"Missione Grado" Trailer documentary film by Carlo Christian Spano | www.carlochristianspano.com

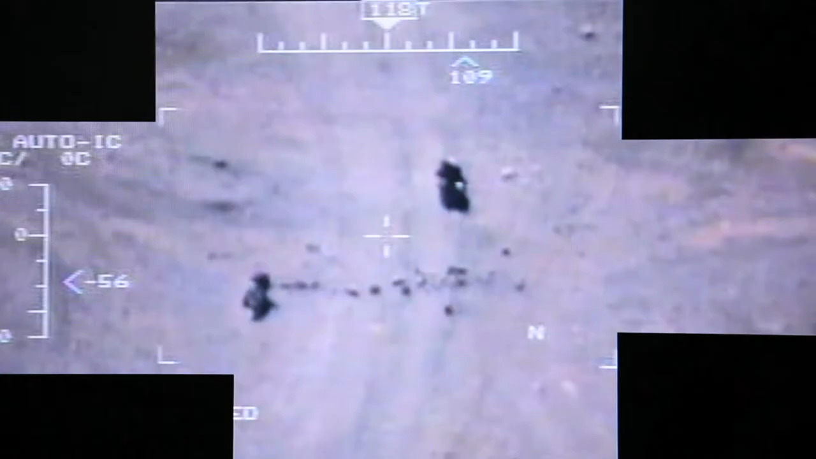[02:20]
Quindi sanno che magari quella è la strada che viene
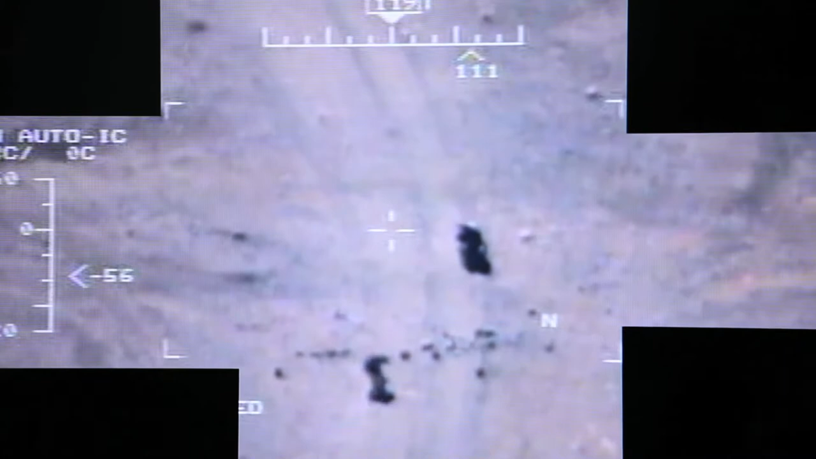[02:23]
sempre fatta per convoio quando passa e posizionano lì.